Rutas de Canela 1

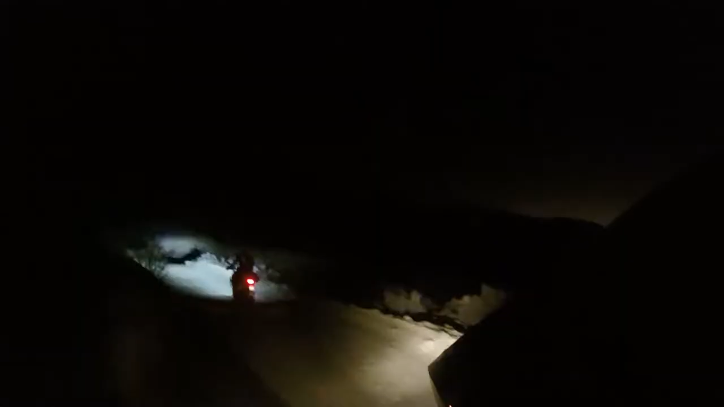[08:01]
Y no llegamos a tiempo. Cae la noche y volvemos a bajar el ritmo.
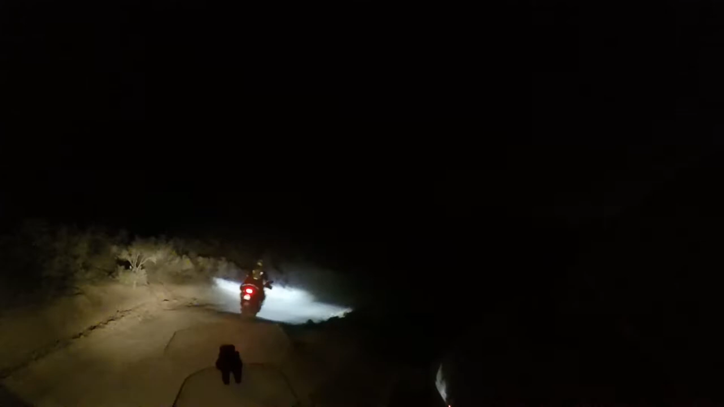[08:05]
Frenos listos y más de algún susto propios de la conducción nocturna en caminos que no tenemos idea hasta dónde vamos.
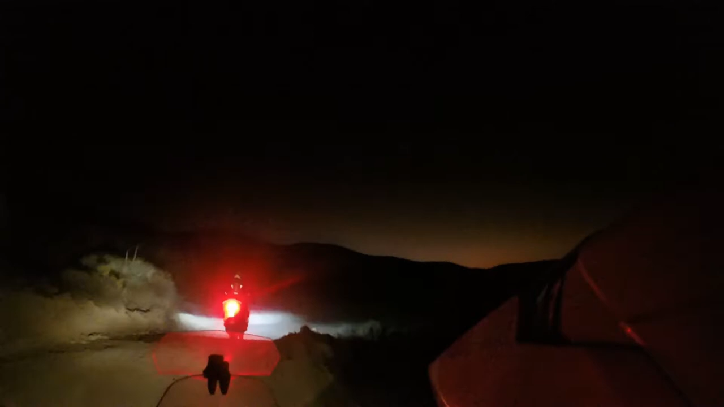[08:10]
¡Al fin la civilización! Después de varias horas aparecen las primeras luces. Ya estamos cerca de llegar a destino. Aquí estamos con Gabriel.